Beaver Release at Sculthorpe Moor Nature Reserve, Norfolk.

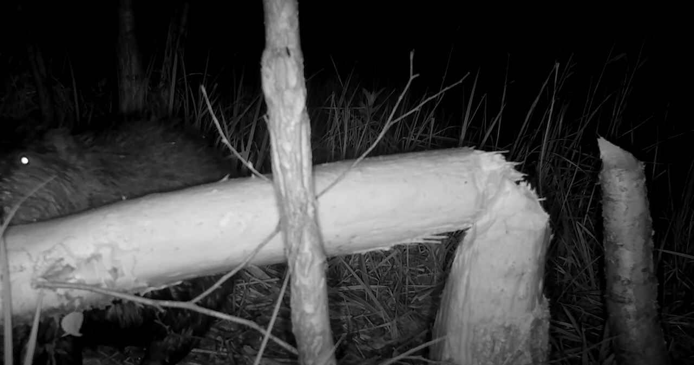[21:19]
living their lives as though they'd always been here.
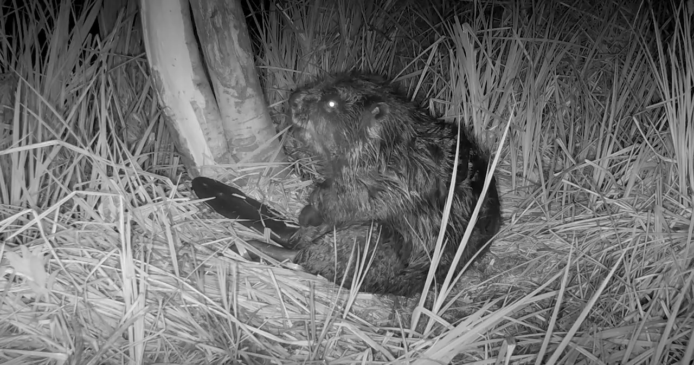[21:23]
And when no-one's looking, time for a private scratch. Establishing new paths and walking over frogs. And getting to know each other in the time-honoured fashion, mutual grooming.
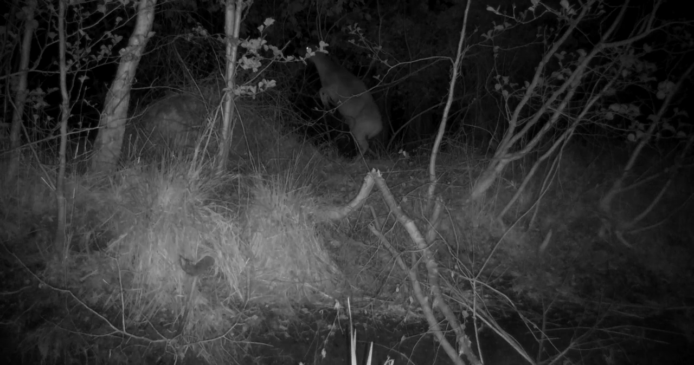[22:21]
Muntjac deer reach up for green leaves, not bark.
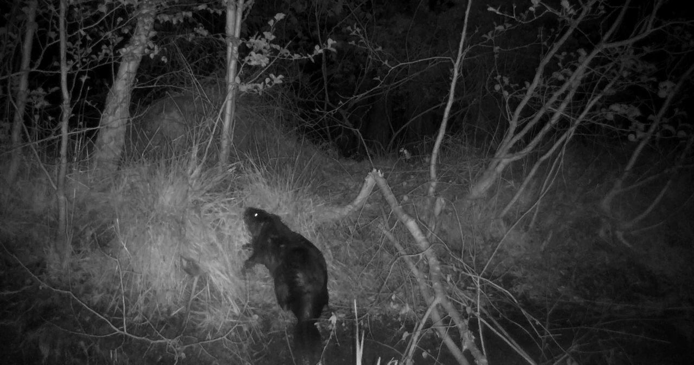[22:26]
So three large mammals can coexist in some harmony.
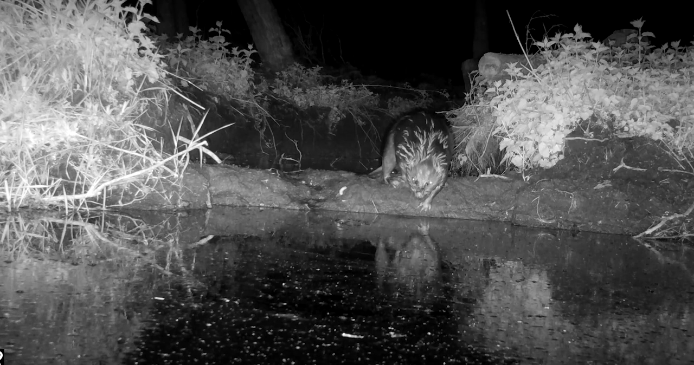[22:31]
It didn't take long before our beavers constructed their first dam. Branches, sticks and mud tightly packed to create a new pond,
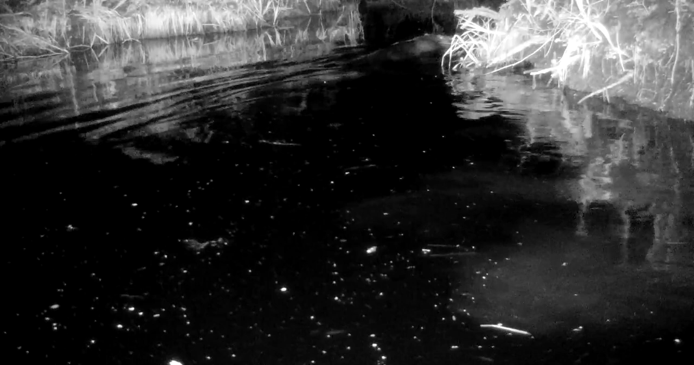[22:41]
which will be their most important contribution to the biodiversity of the reserve. Their pools become home for fish, which arrive without human intervention.